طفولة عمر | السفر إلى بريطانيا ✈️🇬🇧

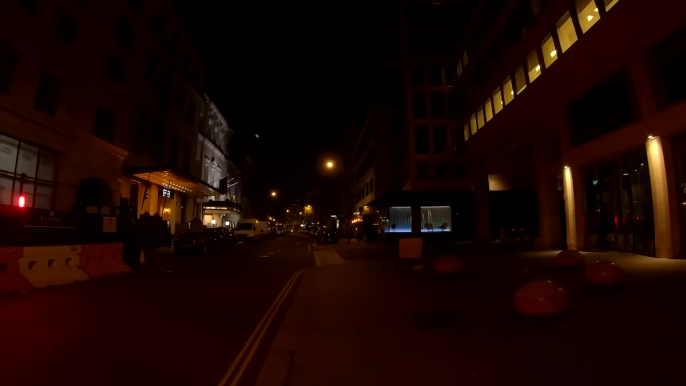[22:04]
في الصباح مليء بالاموات في الليل، ما في احد، المحلات كلها مقفله والظلام الدامس.